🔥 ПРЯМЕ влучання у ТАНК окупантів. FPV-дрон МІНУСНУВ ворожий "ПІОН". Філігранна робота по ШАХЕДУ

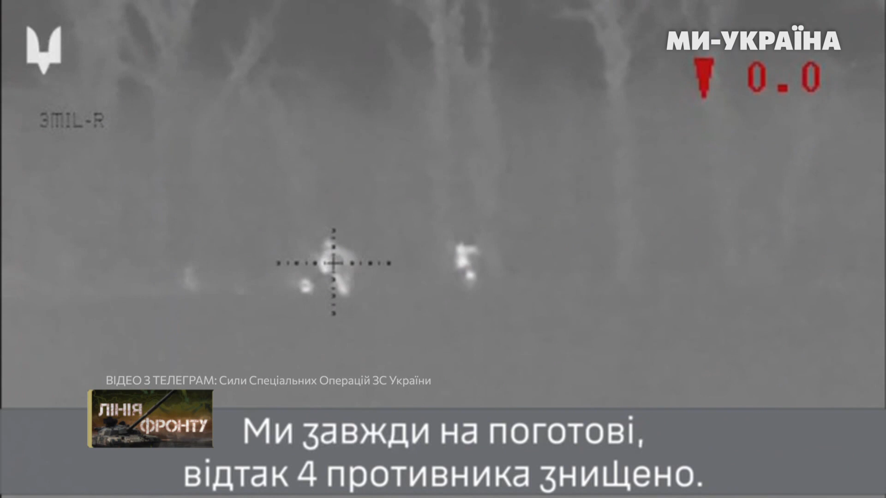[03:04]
Під час нічного спостереження в районі Авдіївки снайпери і знов таки 8 окремого полку зафіксували ворожу розвідувальну групу, яка намагалася просунутися в глибину позицій сил оборони.
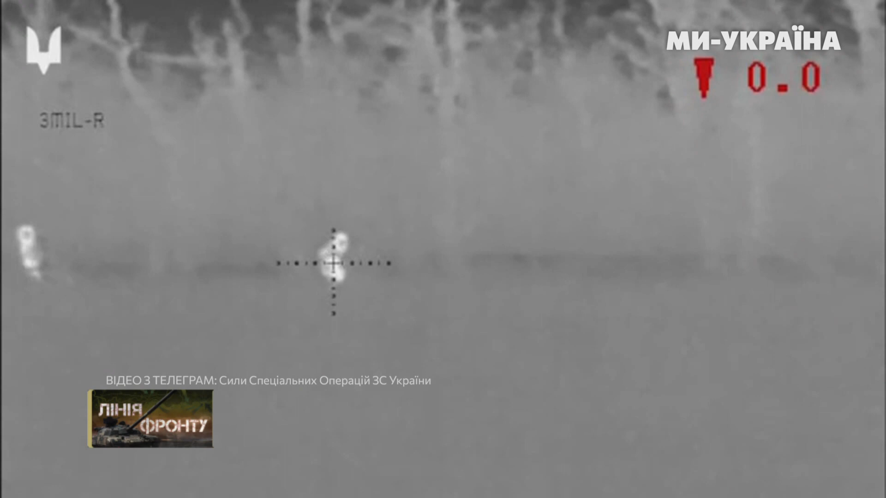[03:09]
Оператори ССО відкрили вогонь по супротивнику та його зупинили.
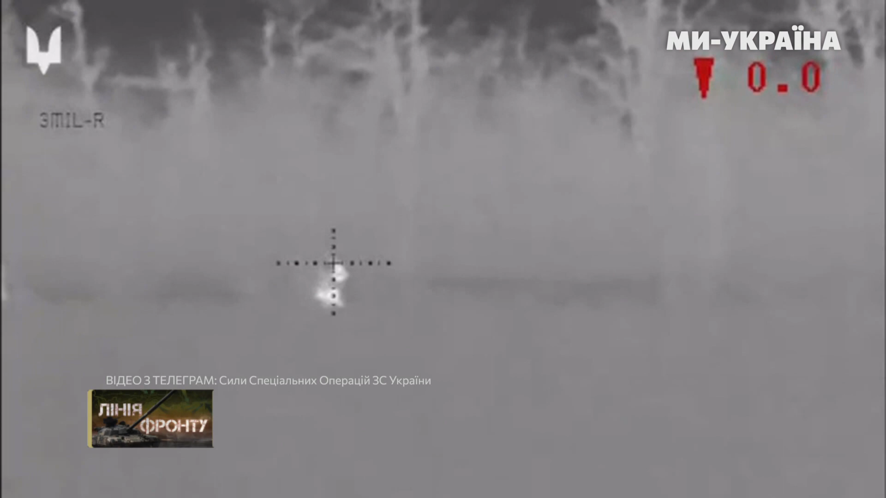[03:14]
Втрати ворога – 4 одиниці живої сили.